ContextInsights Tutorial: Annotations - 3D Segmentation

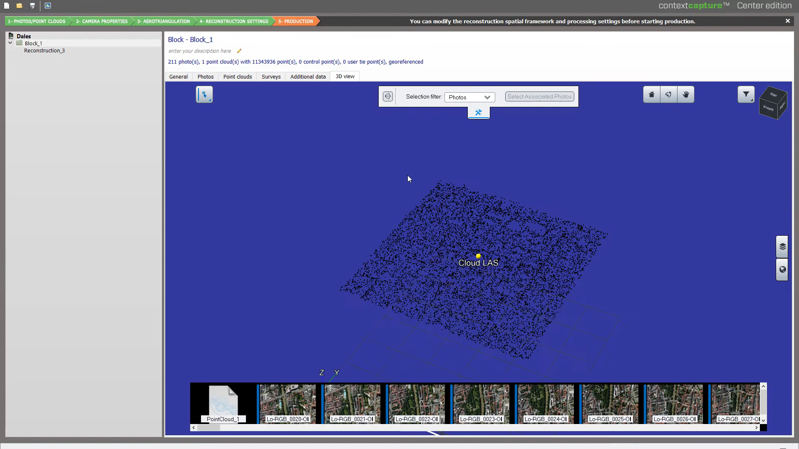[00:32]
Here we have Point Cloud that is non-classified and for which we'll try to run a 3D Segmentation. We will create or set in Existing Reconstruction and submit New Production.
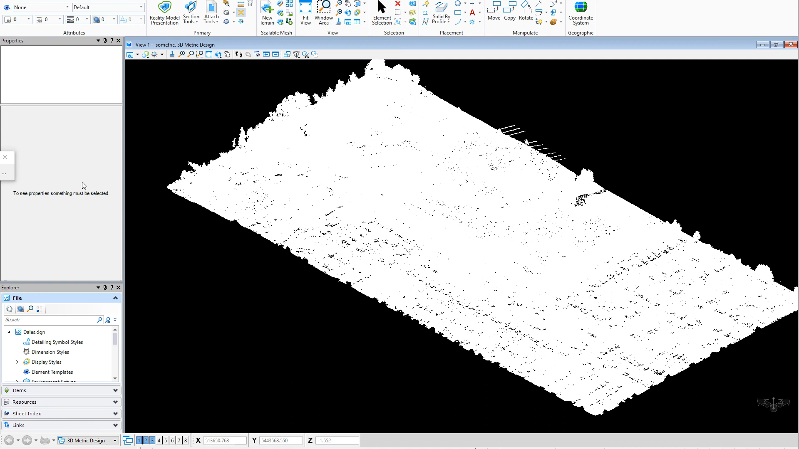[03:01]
If I zoom in, I will be able to review all the 3D boxes that have been automatically created. Plus, I will also be able to display my Point Cloud as a classified layer. Here, I choose Classification, and I'm able to review my Point Cloud as a result of a classification.